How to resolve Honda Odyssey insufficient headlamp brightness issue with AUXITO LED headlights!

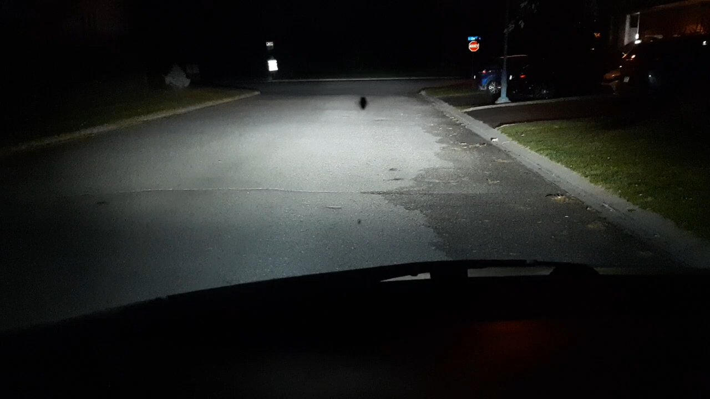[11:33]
it's uh it's completely bright it's completely bright so i turn on my turn off my cell phone uh camera so this is really really bright and nice hold the uh hold it this way no no no hang on yeah
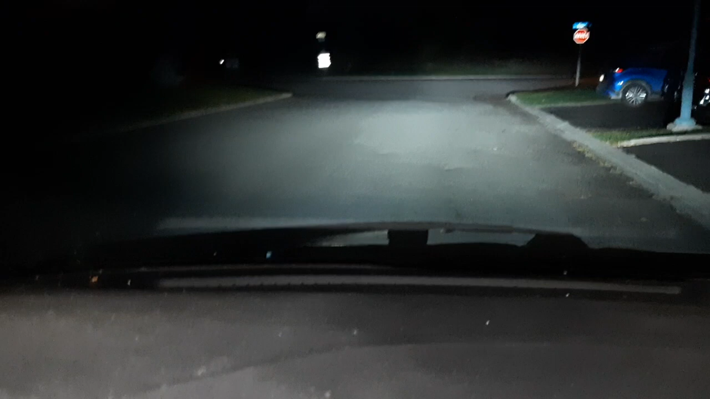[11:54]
so we can actually see the forest there right okay so let's see how it works so i'll try again here that's dark this is with the headlights
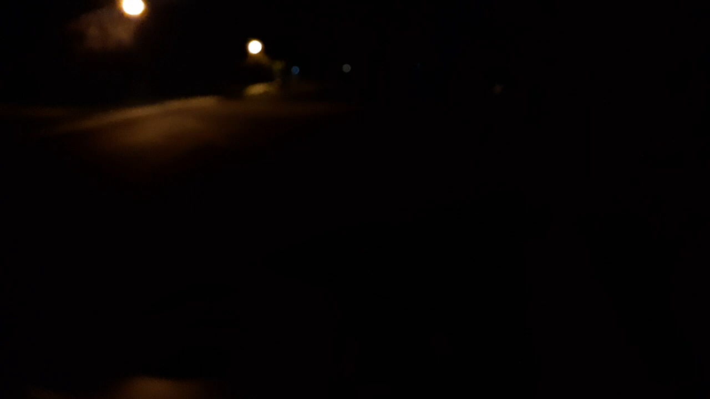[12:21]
this is really good this is like bright light so just make sure that it doesn't hit other eyes and oncoming traffic and also you can always adjust the headlamp assembly to to change the tilt change the tilt of the headlamp so it it should be hitting on the ground there which is is doing right now nicely so the headlights are